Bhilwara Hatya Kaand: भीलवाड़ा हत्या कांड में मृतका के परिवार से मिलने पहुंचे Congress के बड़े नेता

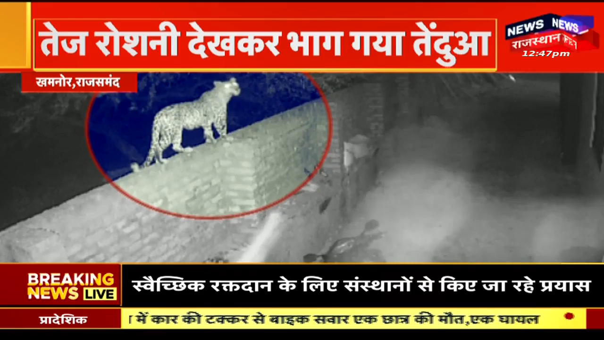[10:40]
تیندوہ بھاگ گیا اسثانی لوگوں نے ون وی بھاگ کو اس کی سوچنا دیا ہے تیندوے کو پکڑنے کے لئے پنجرہ لگانے کی مانگ کی گئی ہے تو یہ جس ٹی سیٹی میں ریکارڈ ہوئی ہے دیوار پر چڑھتے ہوئے اس چڑھتے ہوئے اور چلتے ہوئے اس تیندوے کی تصویر